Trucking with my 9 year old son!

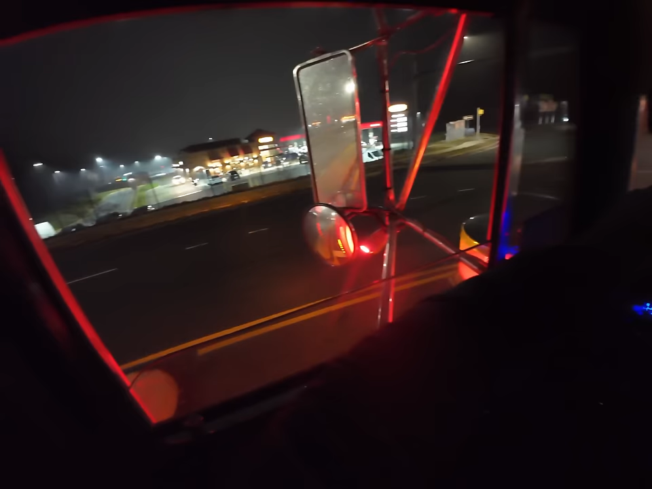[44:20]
Exit 118 off the 95. I believe this town is called Woodford, Virginia. Let's check it out. Yep, Woodford, Virginia. One of my favorite truck stops right here, man. Sheets. But unfortunately, they don't have showers over there. I already took a shower today, but that's the only drawback with this truck stop, man.
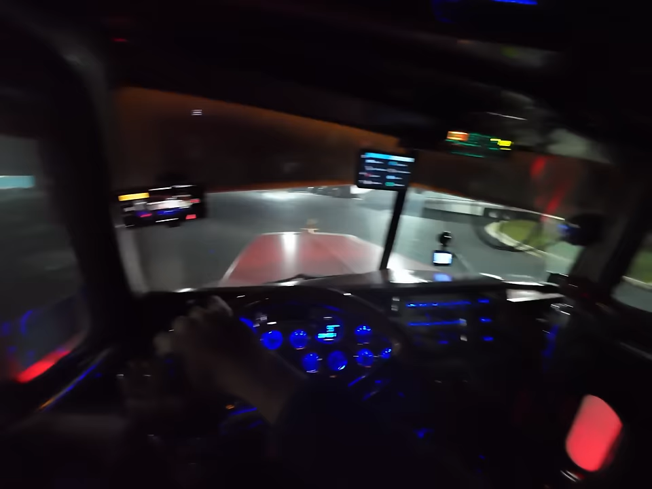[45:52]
This place is just too big, too wide, not to find a parking spot. Let's see where we gonna park tonight, man. No parking zone right there in the corner. I can't fit there anyways. But yeah, we just gonna pull up right here next to homeboy right here. I'm gonna leave him a little room so he could swing and get out of there if he wake up before me in the morning, so he ain't gotta wake me up. Or I could park in between that truck right there.